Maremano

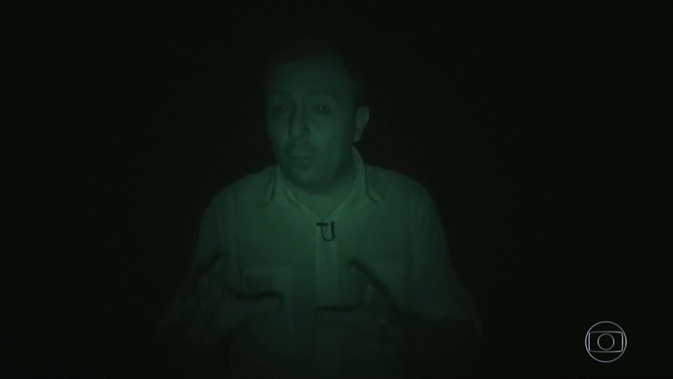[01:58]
Quem vai acompanhar a gente é o Sérgio,
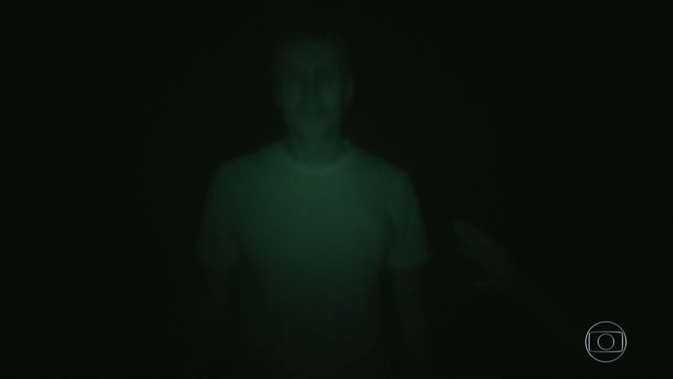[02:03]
que é especialista na conservação de onças pardas aqui na região. E o Denis, que cuida dos cães da fazenda.
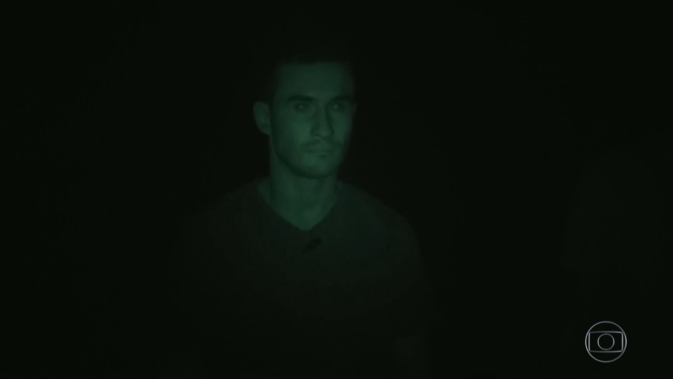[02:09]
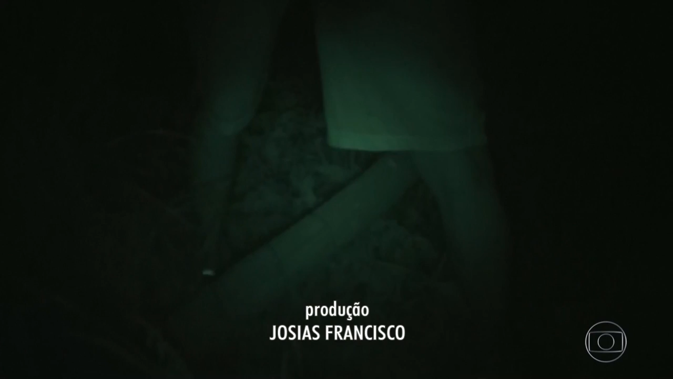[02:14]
Porteiras e cercas. Nesse mato tem mais que coelho.
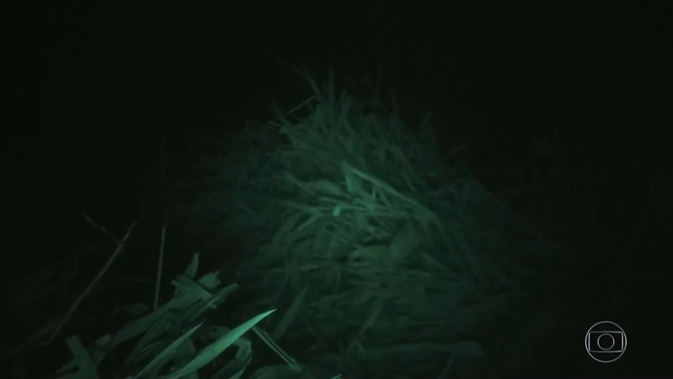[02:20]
O Sérgio estava me contando que esse aqui é o caminho das onças.
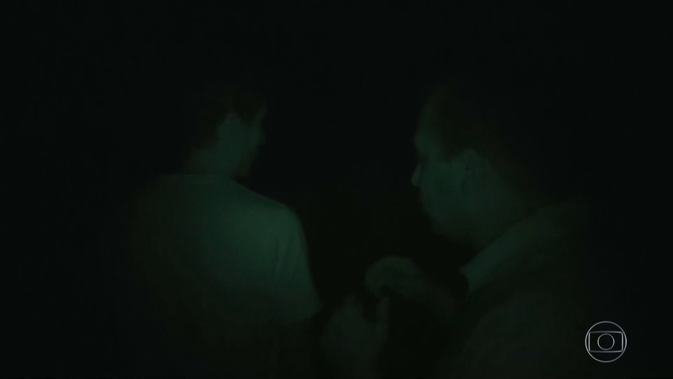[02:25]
Inclusive, o último ataque que teve aqui de uma onça no rebanho foi por aqui, por esse trecho que a gente está fazendo aqui.
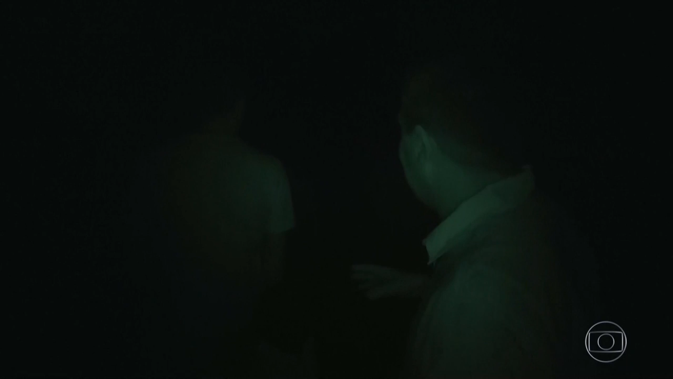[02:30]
A gente se aproxima mais um pouco e o alarme do rebanho dispara.
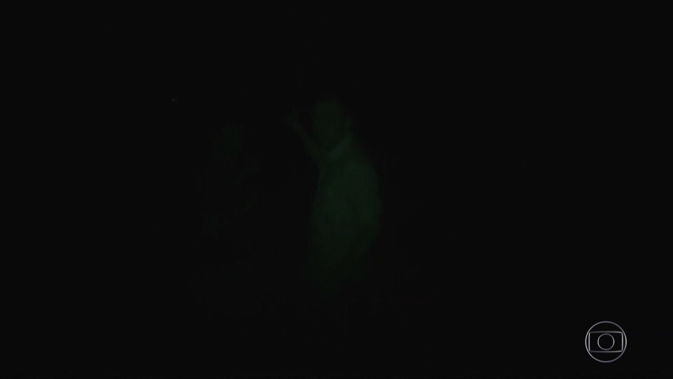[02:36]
Ele já percebeu a presença nossa. Uns mil metros aqui? Isso. Então hoje ele já está, já começa a...
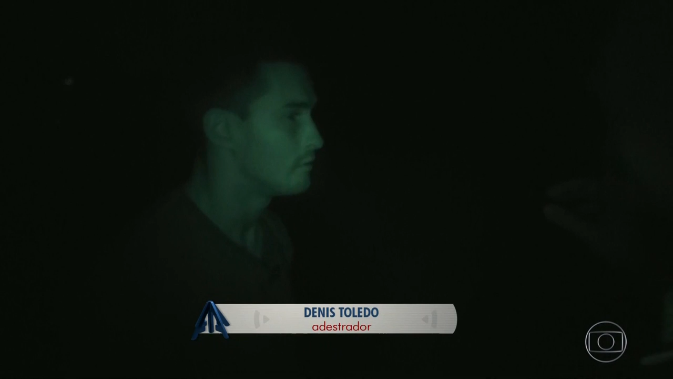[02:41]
Já começa a dar alerta que tem alguma coisa. E por aqui os cães têm muito trabalho.
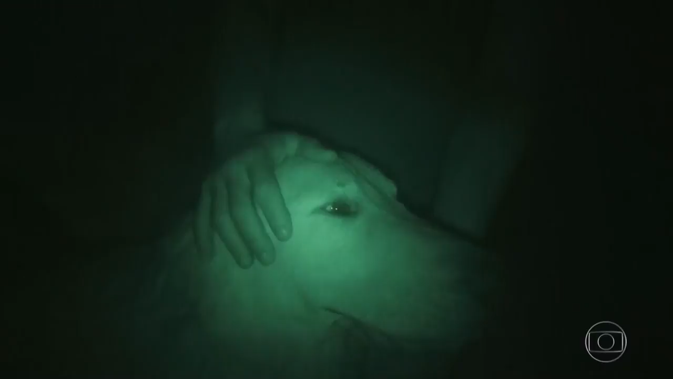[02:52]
Câmeras já registraram lobos, javaporco e outros bichos rondando a fazenda.
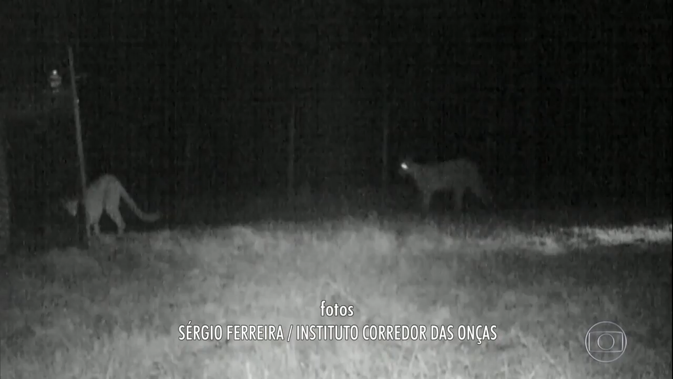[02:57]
Mas os cães colocaram todo mundo para correr. A onça parda, principal ameaça, também já deu as caras.